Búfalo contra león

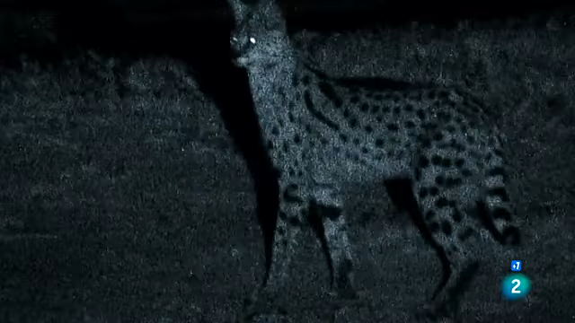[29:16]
Sus grandes orejas captan hasta los sonidos más débiles en la oscuridad.
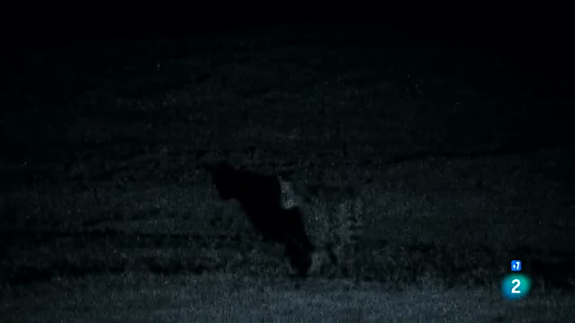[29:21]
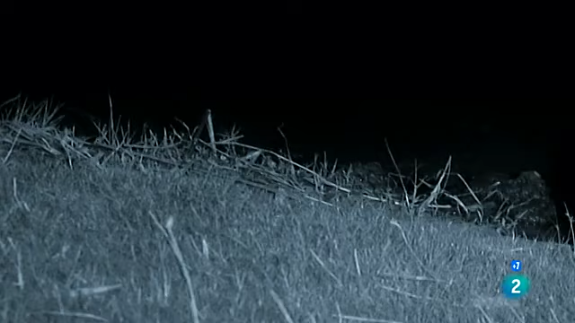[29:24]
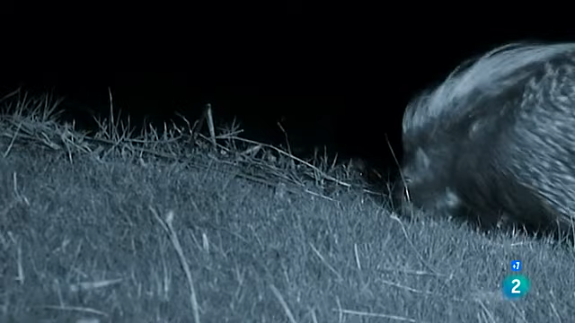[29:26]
El puercoespín de El Cabo está cubierto de afiladas púas.
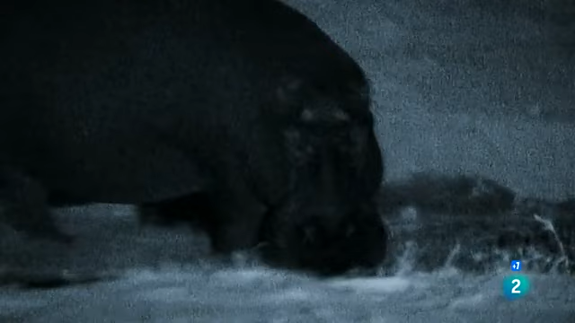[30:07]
Durante el día, los hipopótamos permanecen en el río para refrescarse, pero cuando se pone el sol, salen a alimentarse.
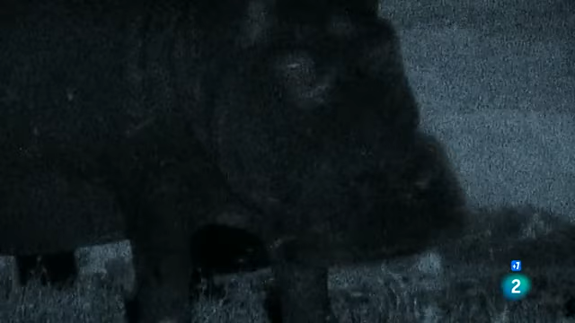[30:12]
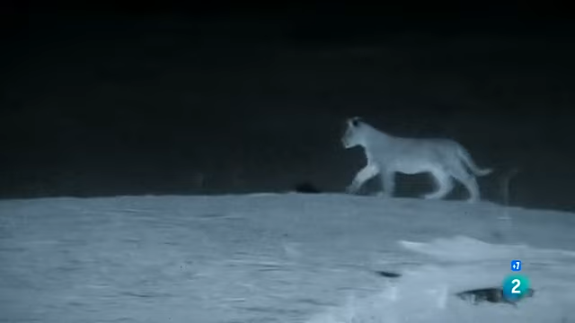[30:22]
Los cachorros de león corretean por la llanura. Ahora que hace más fresco, reina un ambiente mucho más animado en el seno de la manada.
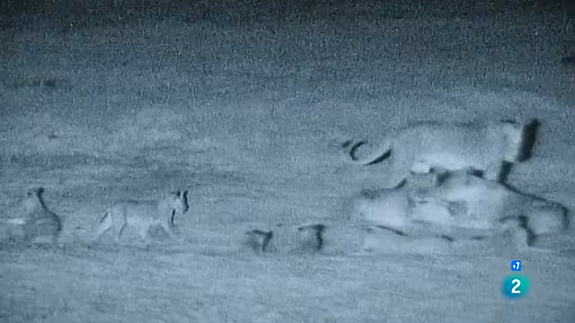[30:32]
Los cachorros apenas tienen 2 meses de edad y todavía son muy juguetones.
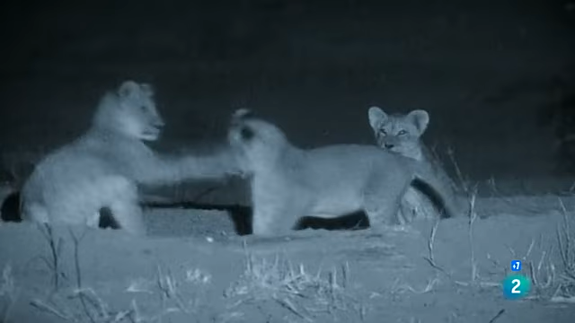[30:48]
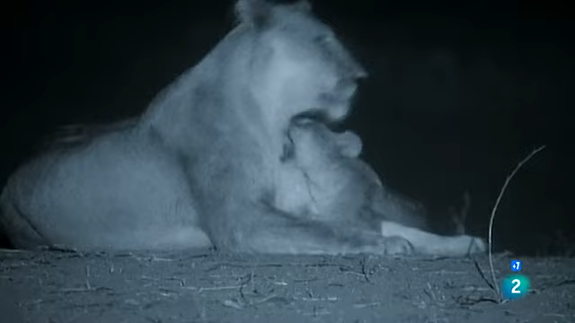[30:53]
Uno parece especialmente interesado en jugar con su madre y no le concede la menor tregua.
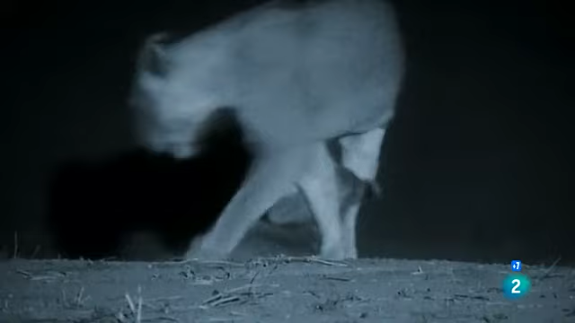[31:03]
Para gran disgusto de su madre,